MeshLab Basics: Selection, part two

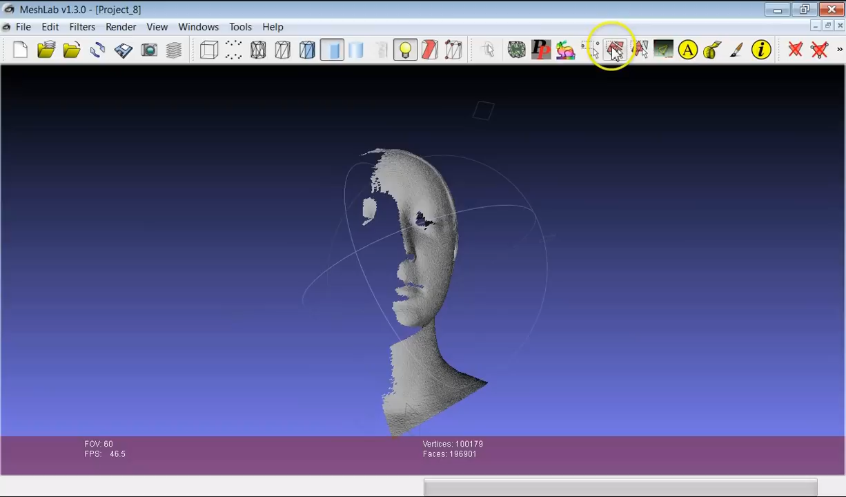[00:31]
In the first tutorial we had a look at the rectangular region selection, both for triangles and points, and another possibility is to select in a very easy way the connected components in a model.
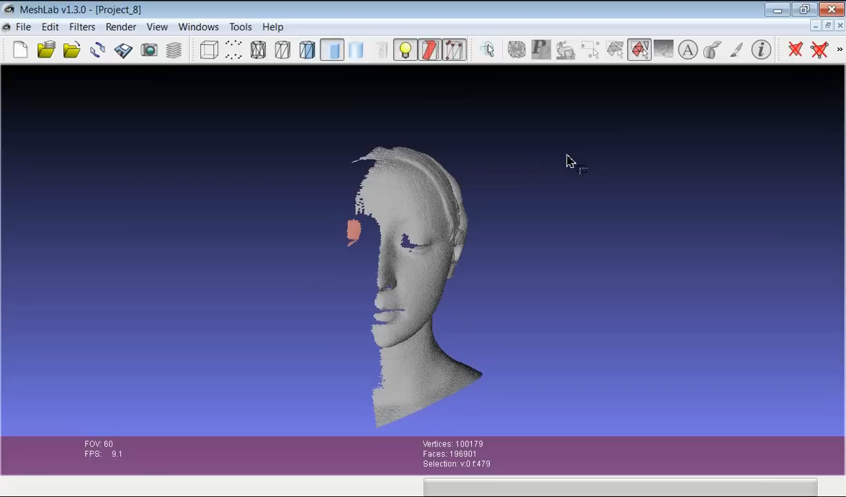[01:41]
So if you have fragmented objects which are divided in different components, you can use this selection tool, which is actually quite good. Another very interesting way to select portions of the geometry is using the paint tool. Using the painting tool, you see here there will be another tutorial which will show you how to paint a model.
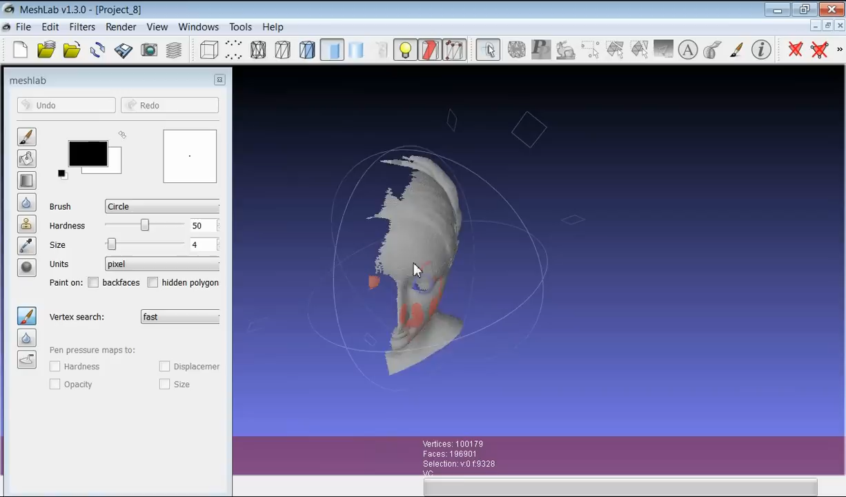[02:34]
And again, using the ESC file, you can navigate the model and put yourself in the right position and keep on selecting.
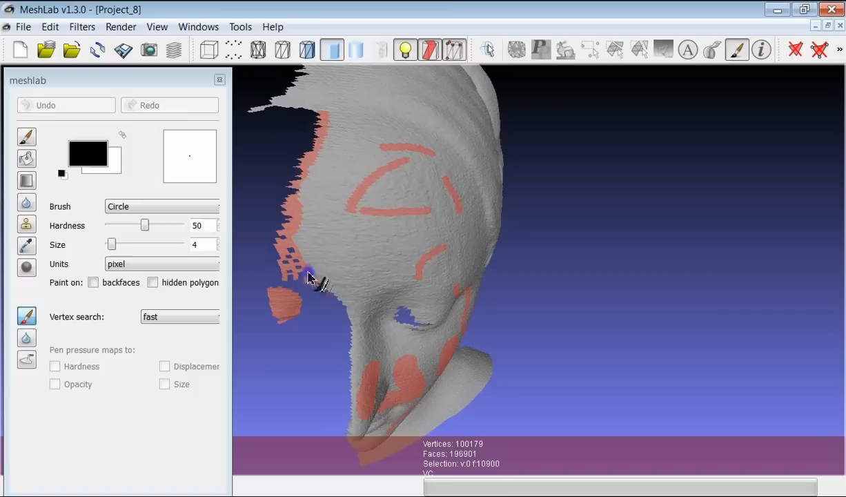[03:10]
Actually, it's probably better than the classic rectangular region selection tool.
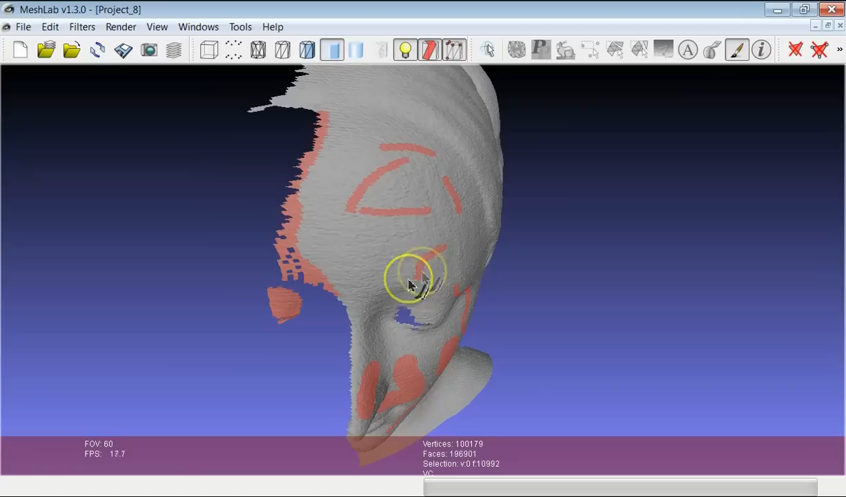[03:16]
So this was for these two additional tools for the selection,
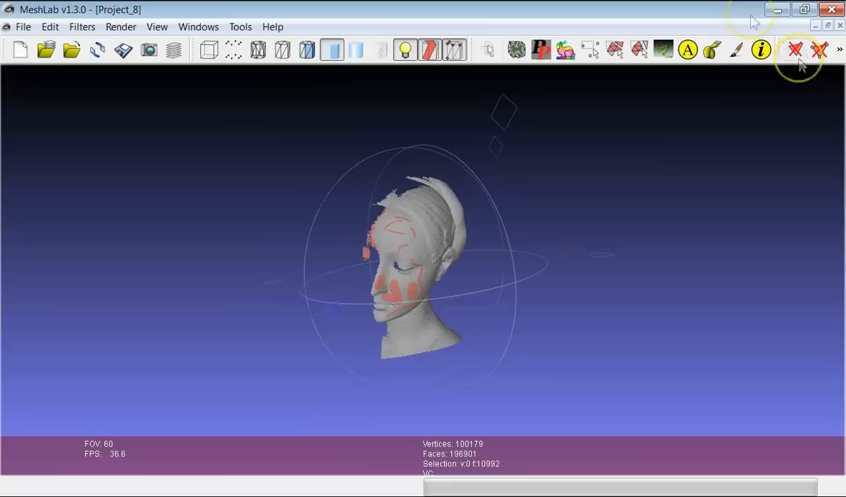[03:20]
which can be extremely useful.
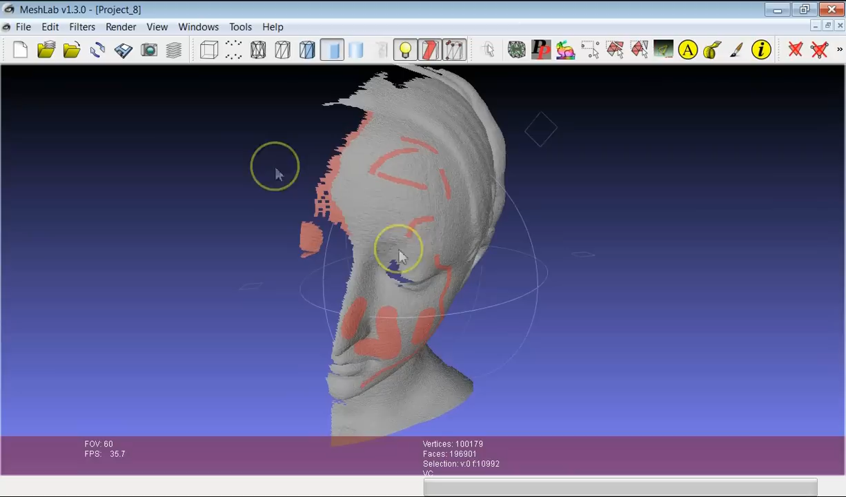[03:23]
But if you have a look in the filters menu, you see that you have a submenu which is devoted only to selection.